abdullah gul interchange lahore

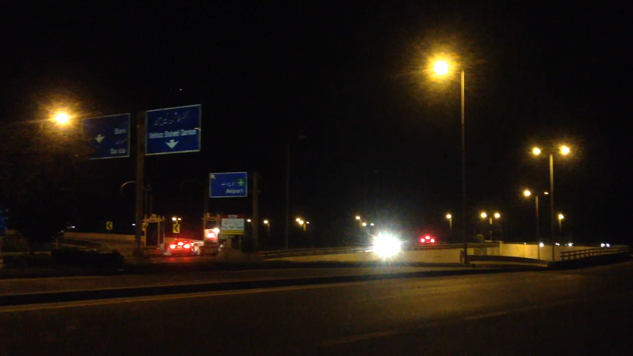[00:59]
یہ رکھیں یہ آپ کو اس کی چاروں طرف یہ رنگ روڈ ہے یہ یہاں پہ برکی صدر ہے اور یہ جناب انڈر پاس جا رہا ہے نیچے اور یہ اس طرف ائرپورٹ ہے